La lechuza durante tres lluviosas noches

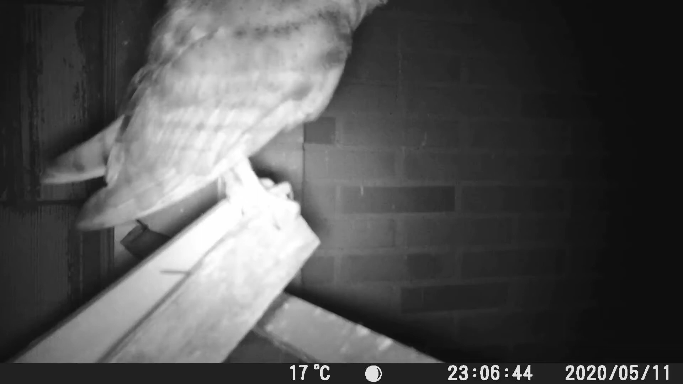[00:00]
Hemos dejado la cámara tres días grabando y hemos grabado esto. Son dos minutos de lo que hacen y dejan de hacer las lechuzas durante tres noches. Estas noches ha llovido mucho y parece ser que han salido algo menos.